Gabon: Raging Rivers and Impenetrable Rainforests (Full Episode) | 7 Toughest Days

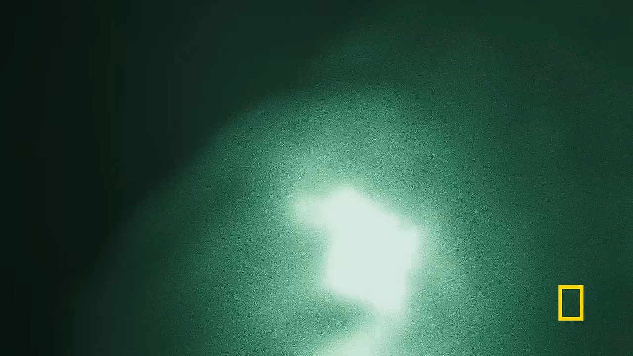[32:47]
There's something in the bushes just down there.
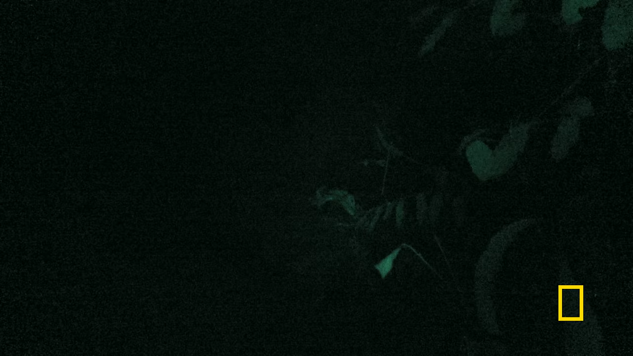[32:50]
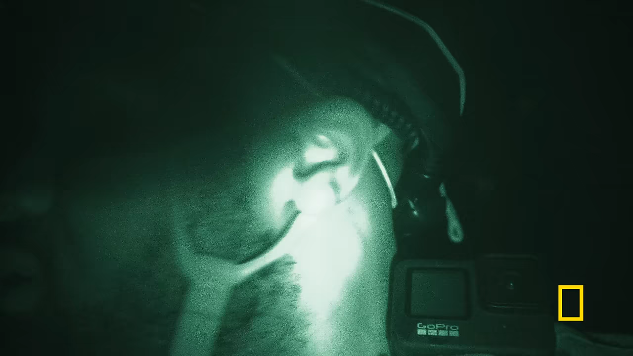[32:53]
Can't see a damn thing out here.
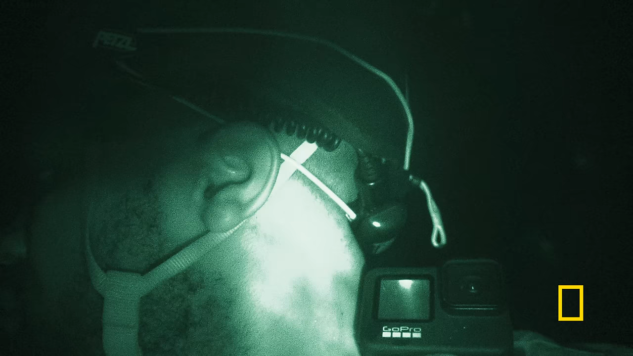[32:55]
It's pitch black. I think I'm in its backyard and it decided it didn't want me here.